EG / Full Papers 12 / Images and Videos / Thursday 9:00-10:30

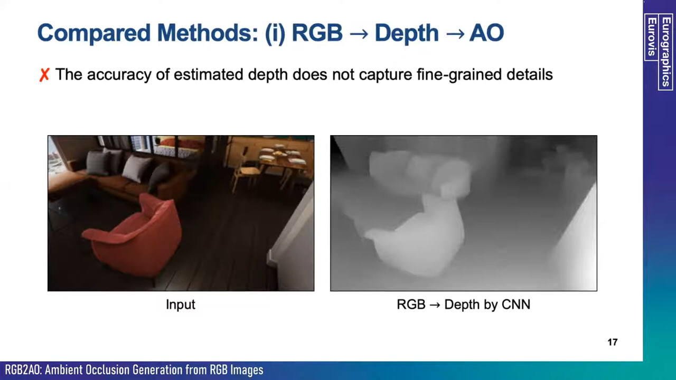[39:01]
It seemed to capture the global geometry well. However, it's not enough to generate accurate AO, as we will show next. Here, we show the enlarged view of the input RGB and ground truth AO image for visibility.